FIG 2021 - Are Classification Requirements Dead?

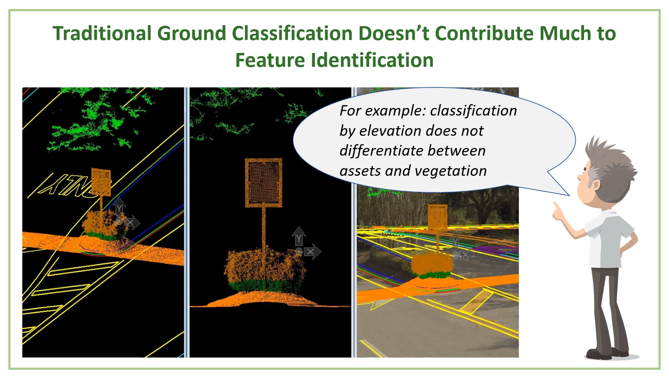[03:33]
Plus, like classifying by vegetation or by height really didn't identify features in general. So, for example, here you see that the vegetation and the sign are both in the same classification. So it doesn't really separate those features. And then the resulting DTM from such ground data misrepresented topographic breaks or show those changes of elevation at a lower position, basically it ignores man-made break lines.
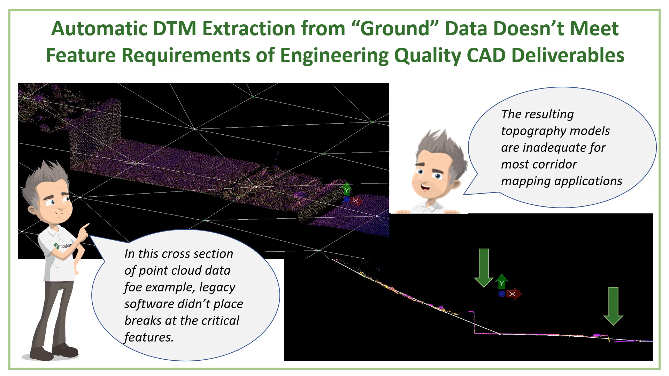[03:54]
So all your walls and curves would be completely ignored. So when we started developing Topolet about 10 years ago, we looked at those limitations from classification for terrestrial-based data, mobile and static. And we decided instead of recognizing that most of these topographic models encompass
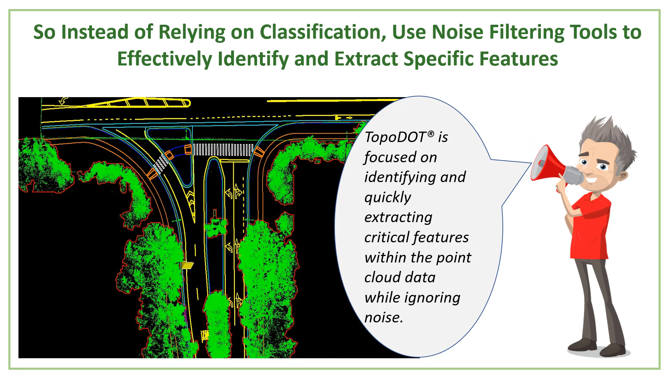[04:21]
different features and that each feature has its own structure and characteristics or signature. So, for example, here we are going to just show the road, for example. But then we also have noise. Don't we want to clean up the noise? Of course, we realized that by looking at a specific signature or structure for each feature, the data that is not associated with that feature can be easily identified and ignored.
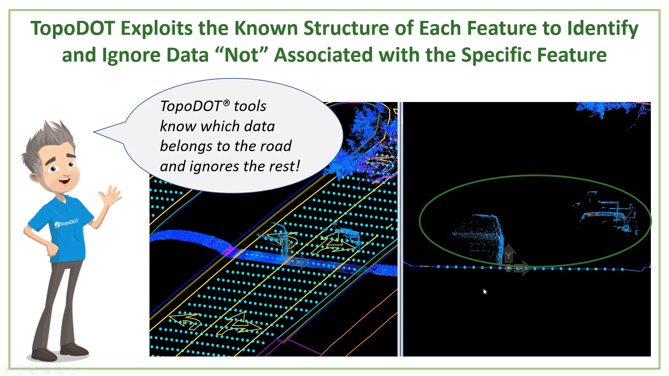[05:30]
So, for example, here the road extraction tool has a specific signature is to find the road curvature. There is one for brake line extraction to extract curves and walls, et cetera. There is one for asset extraction that will identify just signs and other assets, et cetera. When you bring all of these features that are now CAD features integrated into a complete topography model, as brake lines and points.
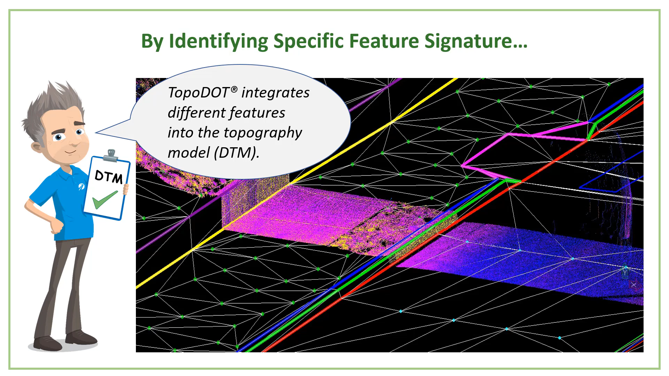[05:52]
And most CAD software applications have a DTM engine that can convert all of these brakes and points into DTMs. The resulting surface will now maintain the precision and accuracy of the original point cloud while meeting the format requirements necessary for downstream design, engineering, and construction operations.
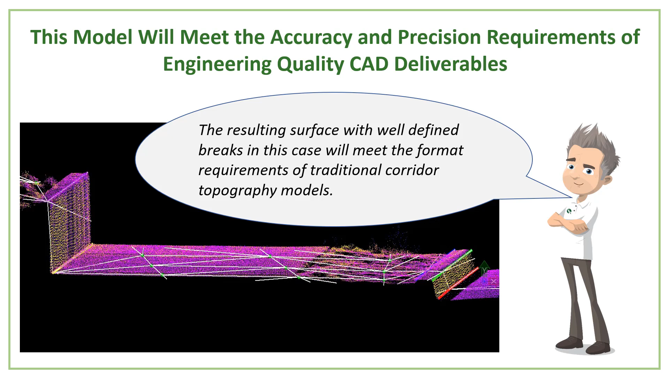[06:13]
So you would now be able to identify those brakes more accurately. I have a quick video here.
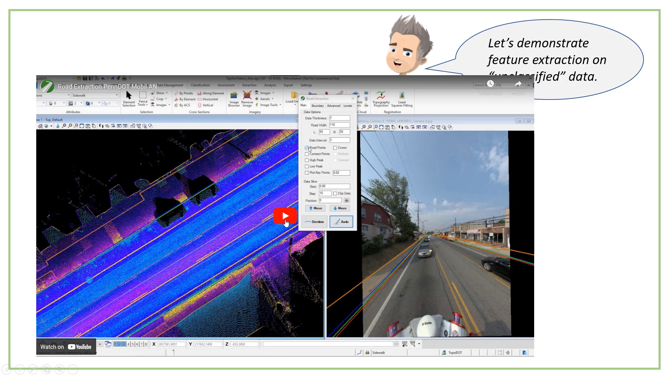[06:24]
I don't want to play it all. Just kind of like a little bit here forward. As you can see, we have a road, a center line. There is some noise from vehicles and stuff. And by running this tool, you can see that automatically picks up the points on the road surface and ignores all the noise from the vehicles. So that's the premise of the purpose of this is just to show that you can collect asset or features within the point